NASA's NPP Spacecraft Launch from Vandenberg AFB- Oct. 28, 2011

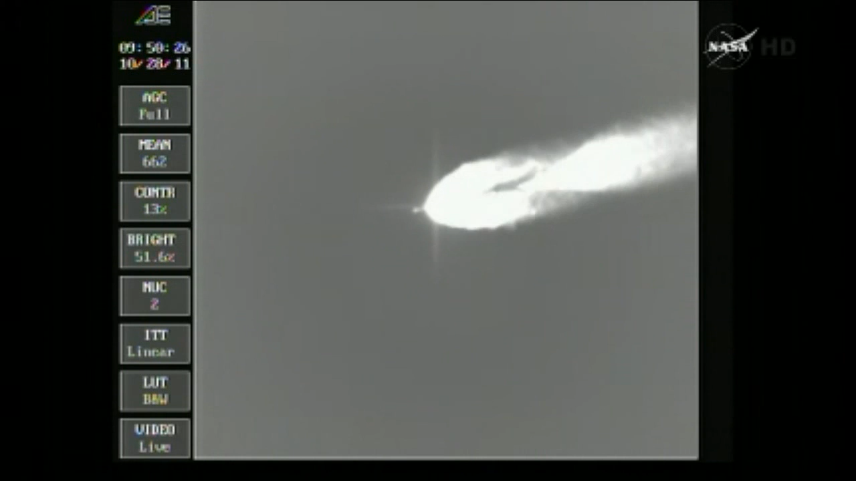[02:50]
And we see jettison. Passing two minutes, 22 seconds. Altitude now 31.3 nautical miles, downrange distance 30.3 nautical miles, velocity 4,202 miles per hour. Two minutes, 35 seconds in.
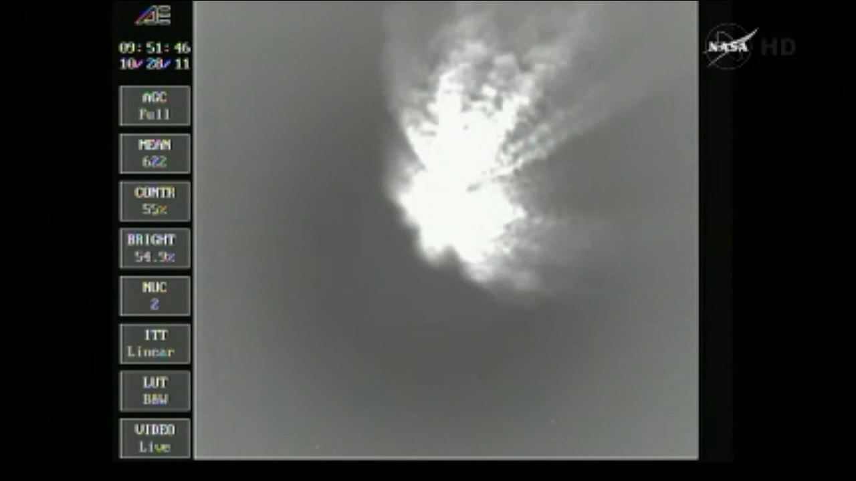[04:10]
51.9 nautical miles, downrange distance 135.3 nautical miles, velocity 8,220 miles per hour. Passing three minutes, 53 seconds in, about half a minute now remaining on first stage flight.
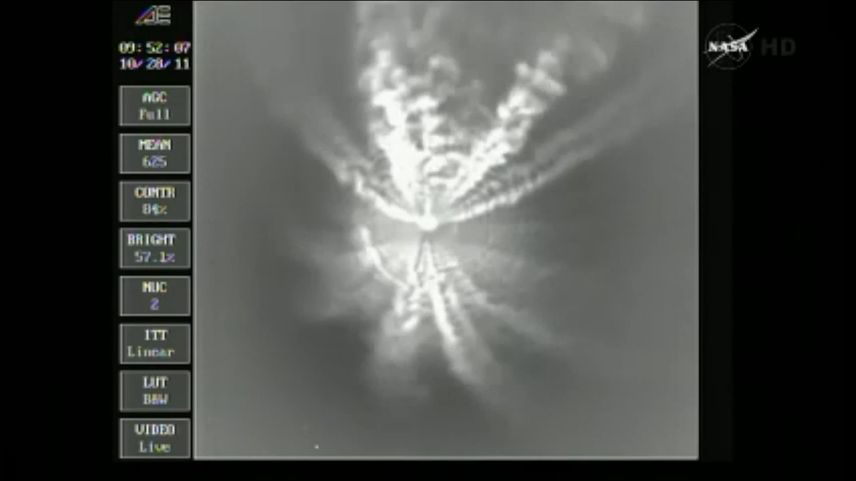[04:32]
Altitude now 57.8 nautical miles, downrange distance 179 nautical miles, velocity 10,092 miles per hour. Standing by from MECO about 10 seconds from now.
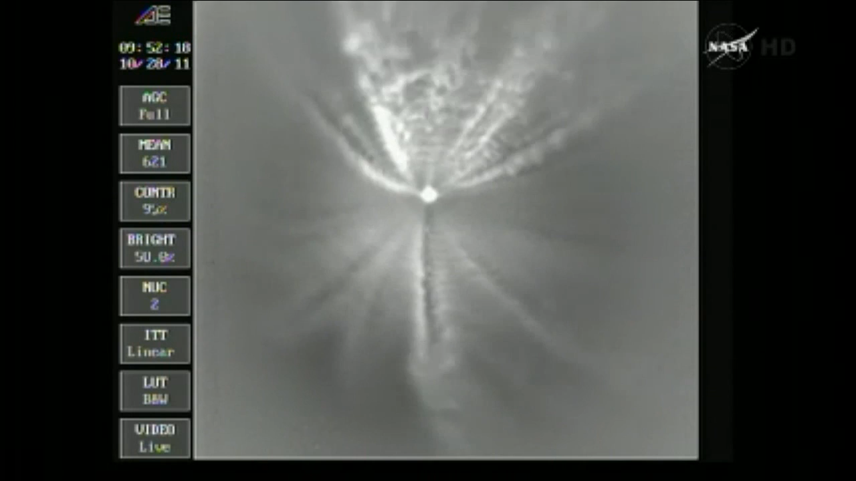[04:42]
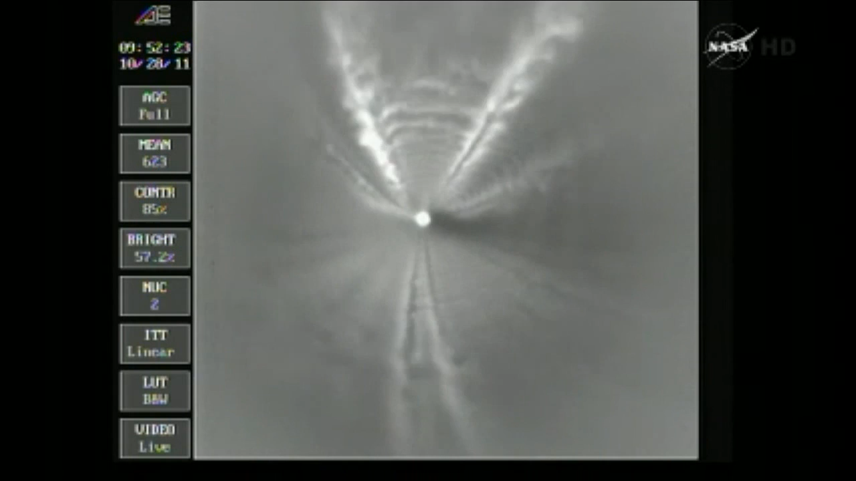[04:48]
We have MECO standing by for VECO. And we have VECO, the verniers of cutoff, standing by for one two stage step. And we have stage separation.